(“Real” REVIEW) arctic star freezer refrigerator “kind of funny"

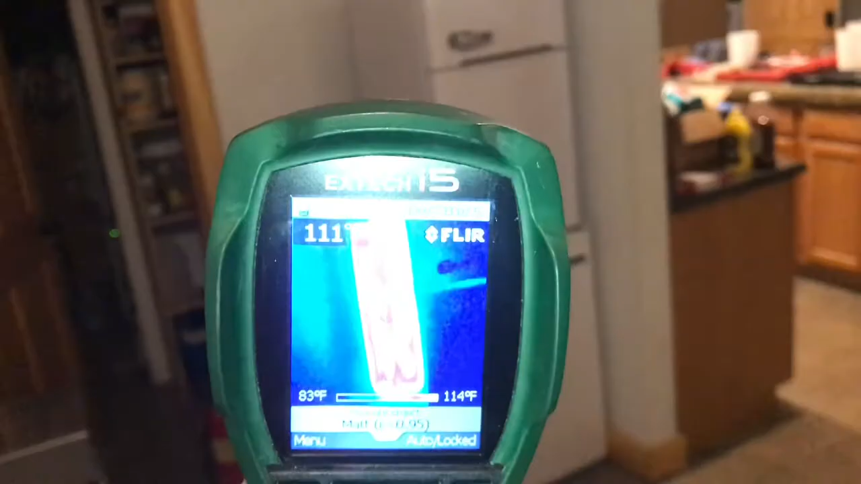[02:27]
On screen: scale top 114°F, scale bottom 83°F
Well, with my thermal camera, I can see where the coils are.
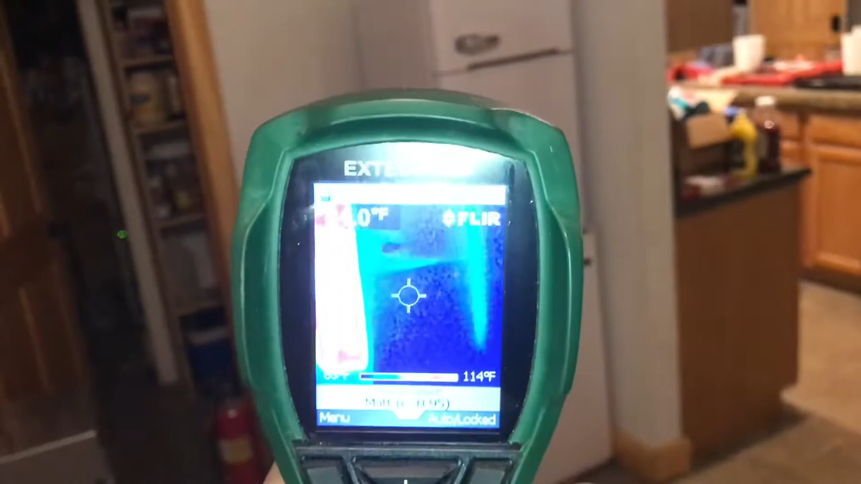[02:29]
On screen: scale top 114°F
It gets pretty warm on that one side.
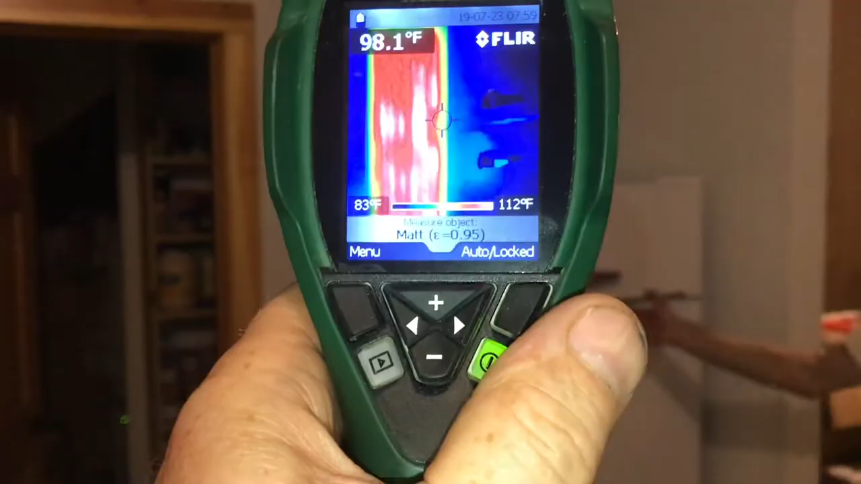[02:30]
On screen: spot 98.1°F, scale top 112°F, scale bottom 83°F
But it's nice and cool in that freezer.